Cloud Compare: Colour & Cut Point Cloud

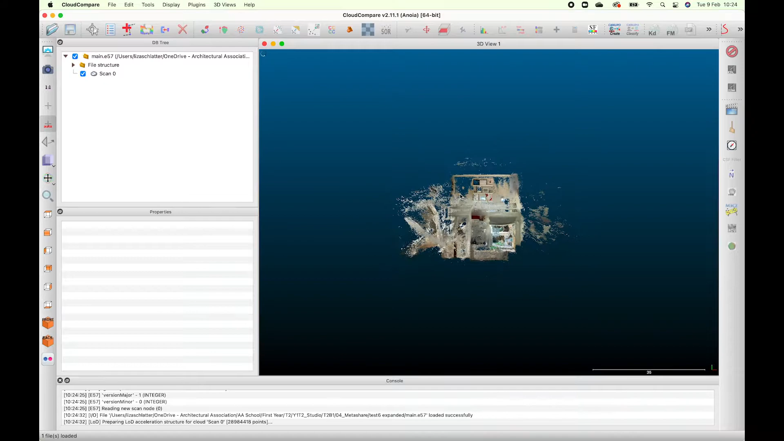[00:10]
I'm just plugging my mouse in okay so the first thing that I do because like the thing like move it around and like have a look where it is and then I'll go
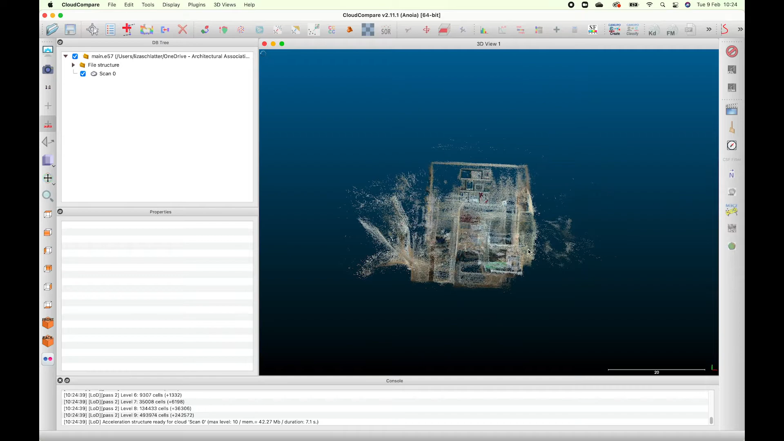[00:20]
on the left-hand side there and click the top view and from the top view you can see like
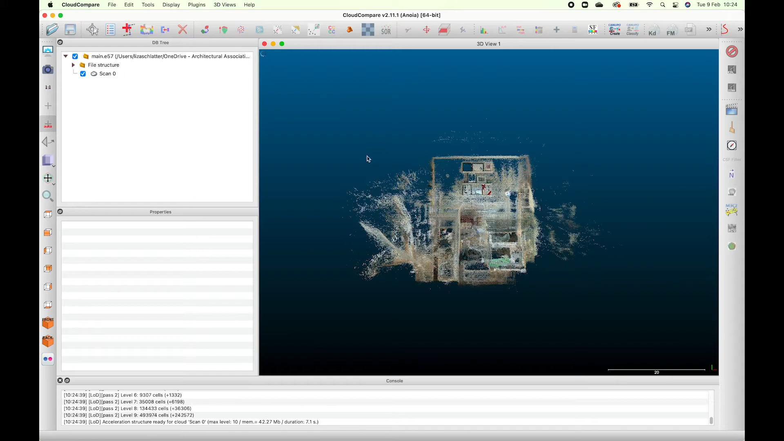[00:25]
it's obviously not the top view so what I'll do is I'll click that funny little thing up there and I'll select the different like x and y axes um or axes whatever you want to call it and I'll like move it um into place I'd recommend
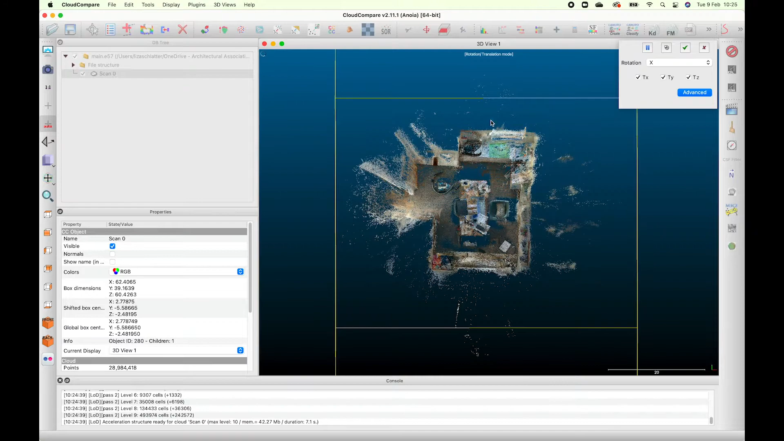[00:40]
like actually changing it to x and y and z and not just doing it on the xyz
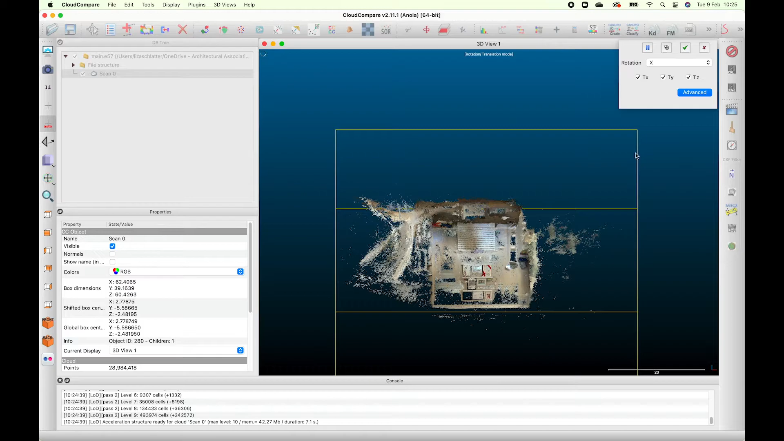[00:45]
because when you do it on the xyz it'll adjust all the other ones so you can see that like I've changed the
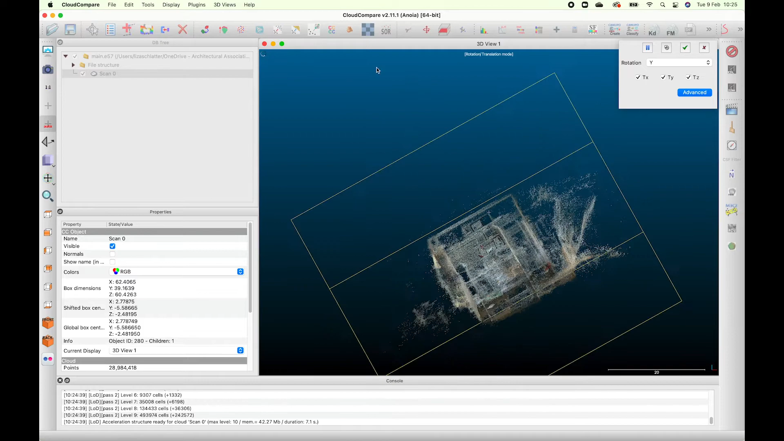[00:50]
view on on the left-hand side again um so I can like give it a side view and then
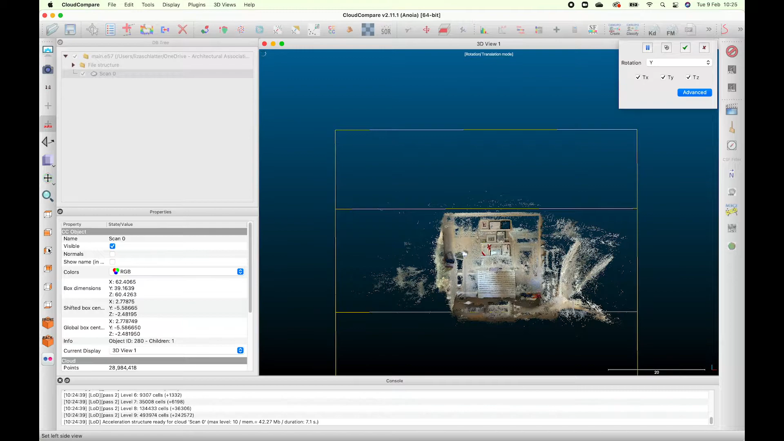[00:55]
look you can see that it's like not straight so then I'm like adjusting it and I'm going back and forth and
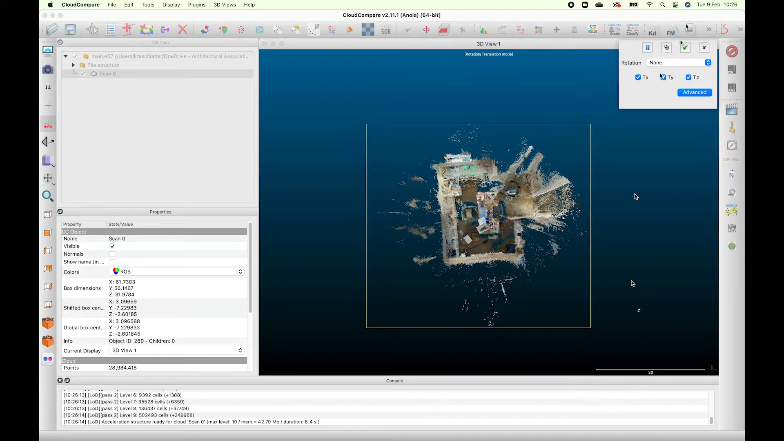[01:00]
adjusting it until it looks right because obviously and it's like really frustrating because
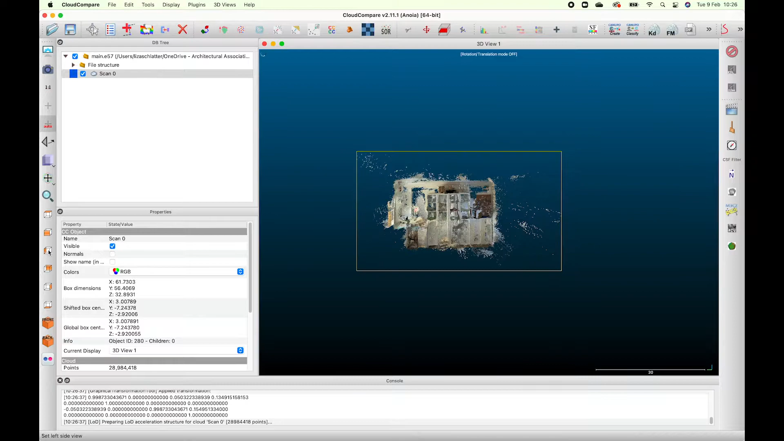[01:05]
every angle you look from it's always it's always different so you keep having to go
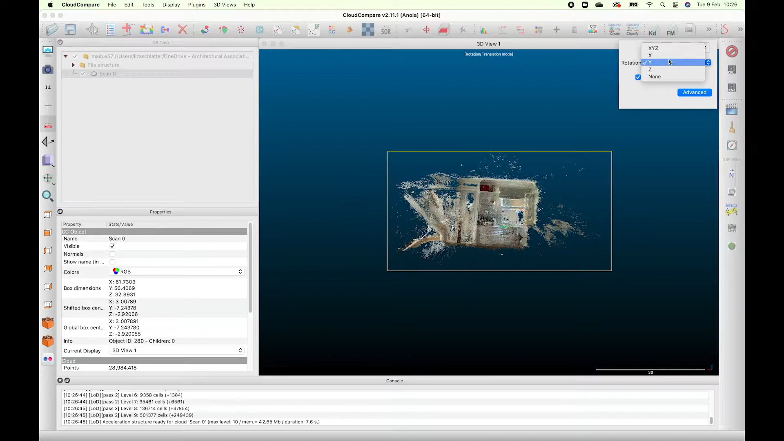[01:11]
back and like go in change it and then fix it again so you can see I've
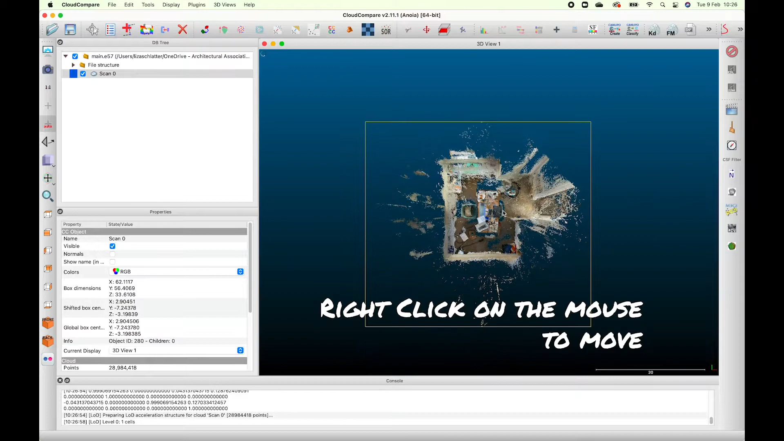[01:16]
checked it then I right click on the mouse to move it up right I think it's better so now this is where we're going to cut it so I click the scissors and see you got the polygon and the rectangular so I'm going to do the polygon one first for like organic shapes so you're going to click and you're just going to keep clicking on the different points like going around there till like you kind of get your shape and then um what you want to do is right at the very end um not click left click but right click on it so you close that
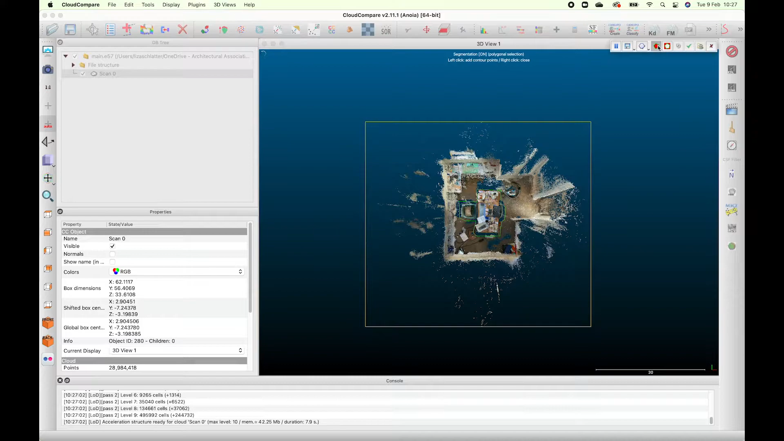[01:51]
shape if you don't do that it won't cut so then I'm going to click the red one with a green outline so it's going to cut inside the lines can you see and then I press tick and it's done
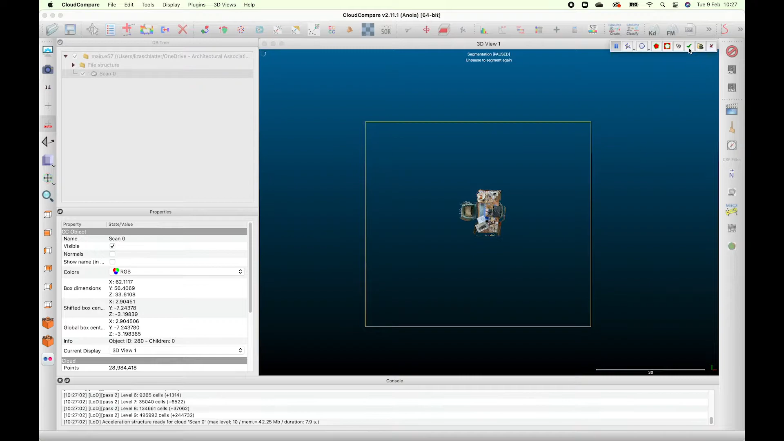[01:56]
and then it'll turn into like a segmented uh it's good to
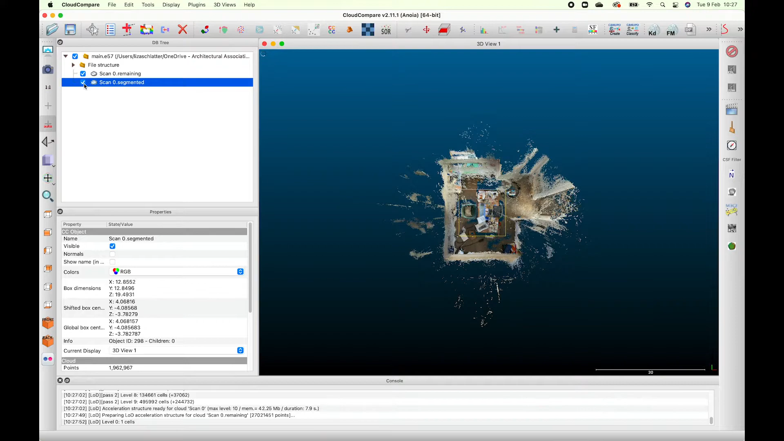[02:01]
rename them but because it's just like a quick example I'm not like renaming them so now I'm going to go back into the cutting tool um and this time I'm going to like click the down arrow and do a rectangular section um so same preface you just click and drag um so I'm just going to do the wardrobe you just click drag
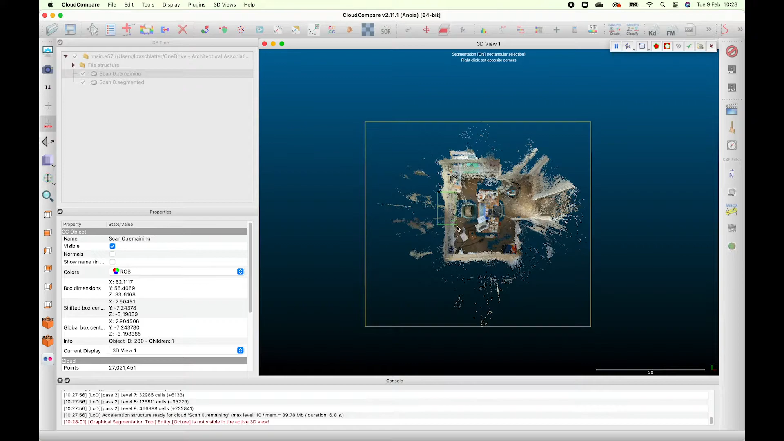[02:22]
and then again you're going to right click to close that circle again if you don't right
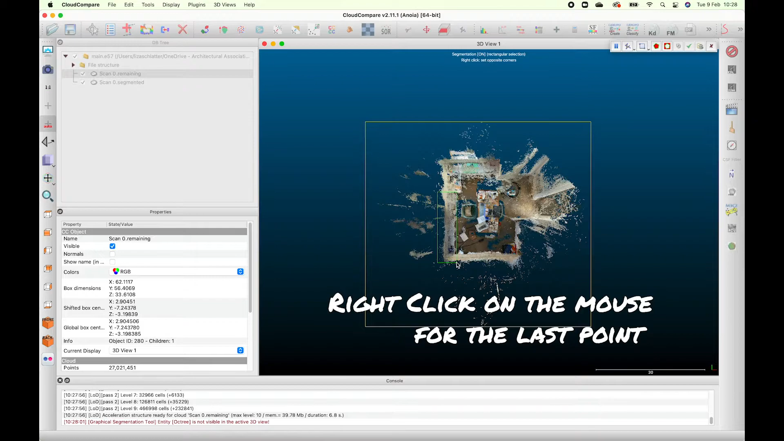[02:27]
click it's it's not going to let you cut it um but there look like
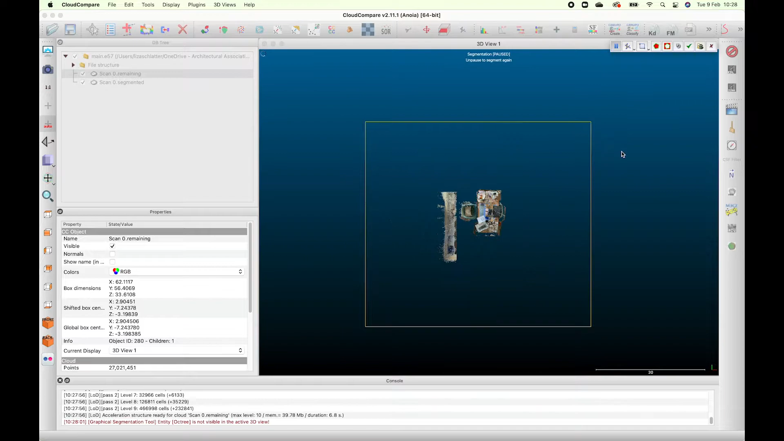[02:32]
we've cut it and again it's like another segmented and it's like come out of like the remaining
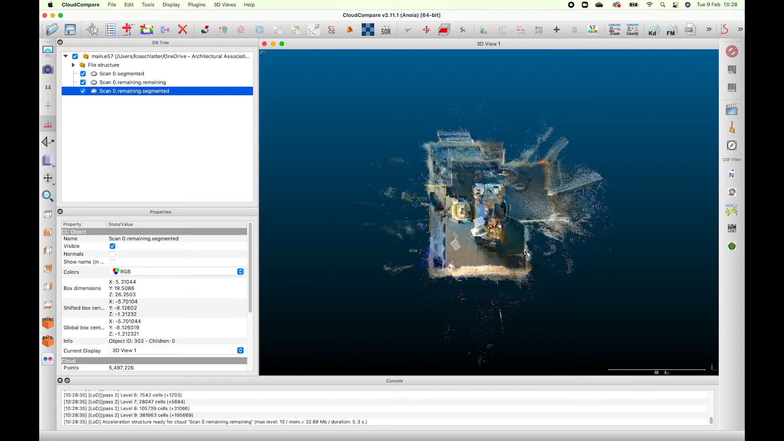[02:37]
segment if that makes sense so then I'm going to do the polygon tool again and I'm just going to show you the other cutting tool um like it doesn't really matter too much but um but just in case you need it so I thought I'll just show you the
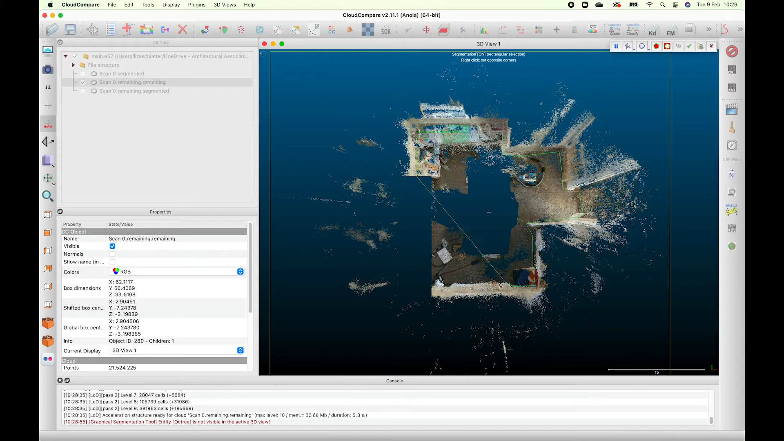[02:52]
walls so again right click on the very end and then I've clicked the other one see and it cuts on the outside of the lines and not the inside of the lines this time um so
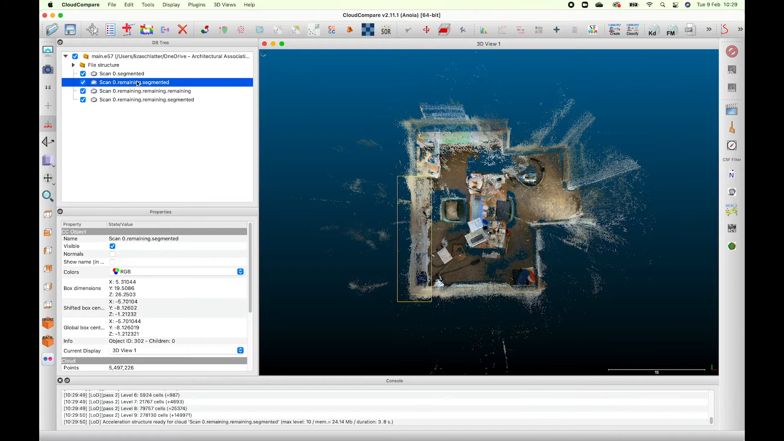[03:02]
now it's the like the remaining bit is the inside and not the outside and
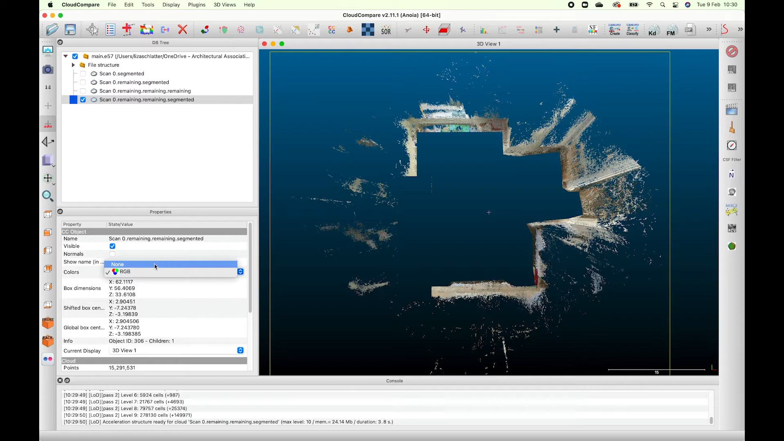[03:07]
then you're going to want to go in you're going to turn the colors off you're going to go into
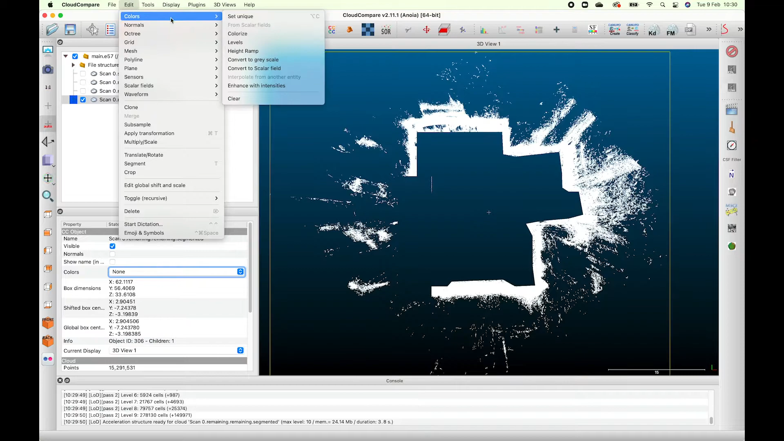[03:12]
edit oh I'm cleaning it first but it didn't really work um but usually what you do with that and then it'll take all those like funny little edges off of the side so do you see
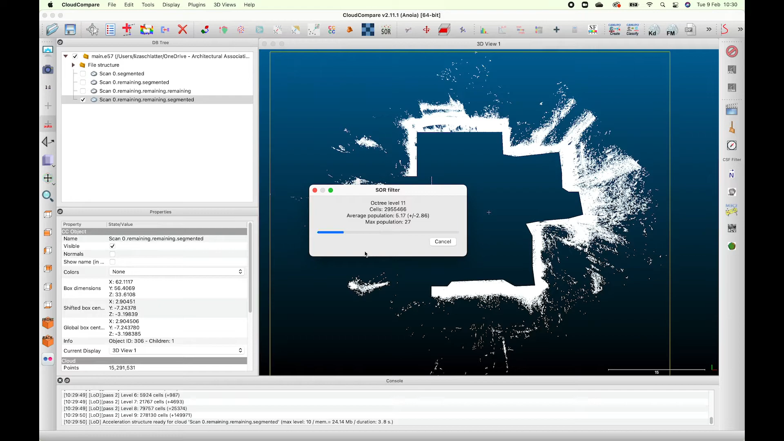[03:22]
it's like really spread out but I didn't heighten the number enough for it so it didn't really do much so sorry I showed you but it didn't didn't do much um
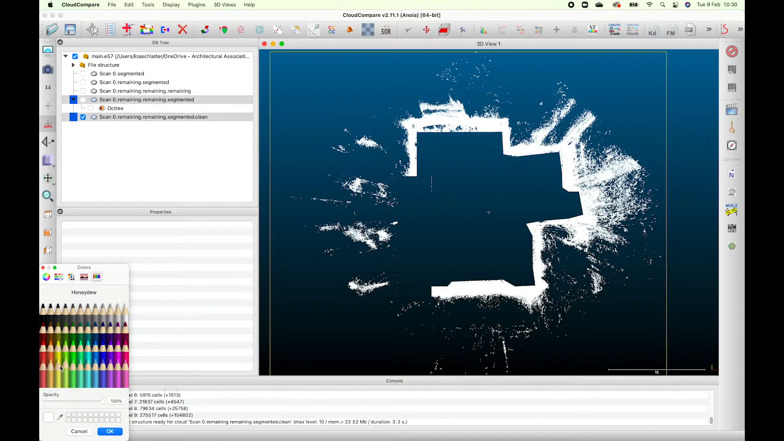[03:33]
yeah so you're going to go color set unique and you can just pick whatever color and then press okay and
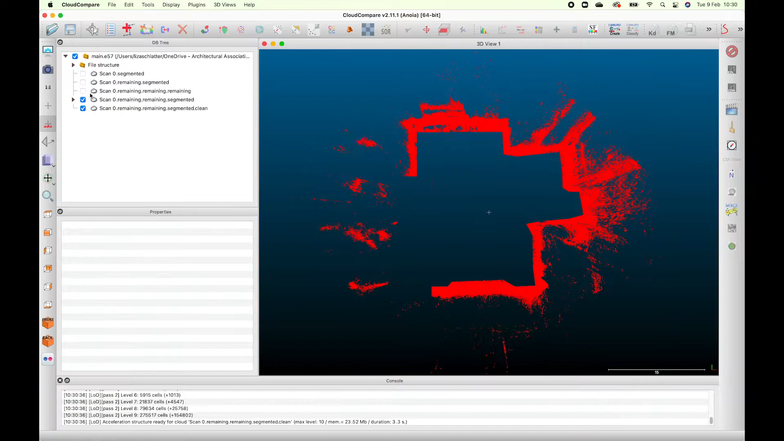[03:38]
the layers off and then go to the next one so like you kind of work on them separately